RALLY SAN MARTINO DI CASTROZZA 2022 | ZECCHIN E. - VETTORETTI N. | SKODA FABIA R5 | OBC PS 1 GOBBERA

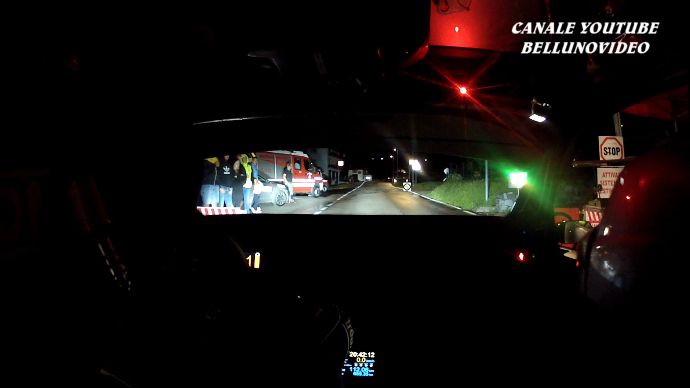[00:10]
5, 4, 3, 2, 1, vai, 8, vai, tornante destro, 50, ritarda, sinistra 6, 70, tornante sinistro,
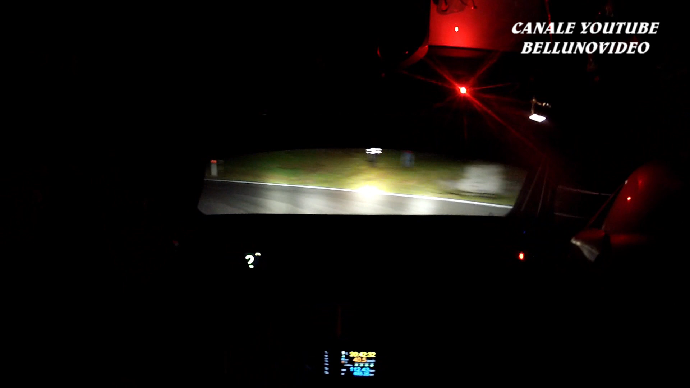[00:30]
e destra 4, meno, vai, 100, ritarda, destra 3, più, per sinistra 6, 70, accenno destro, subito, tornante destro, chiude poco, 30, sinistra 6, meno, 100, occhio, perdi così, 100, attenzione, sinistra 6, subito allo specchio, inversione sinistra, 300,